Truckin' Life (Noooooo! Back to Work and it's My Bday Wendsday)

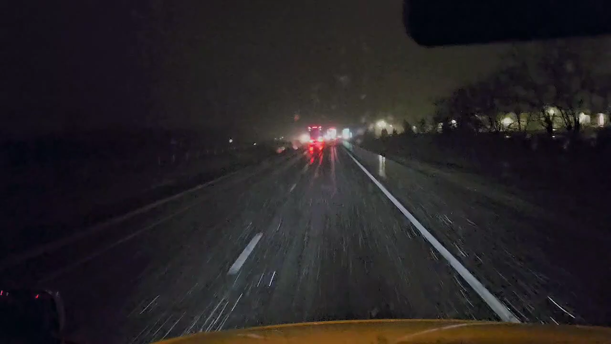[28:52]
Thank you. What do you expect? You know, I got to deal with a bunch of people doing 40, 45. Payment's just wet. Still got people just doing 40, 45. The pavement wet. Not even accumulation on the grass yet. I just got to... Look at this guy. Just pass it right now. Boom! Pass this car. Probably doing 45, 40. Okay. Yeah, it's starting a little bit.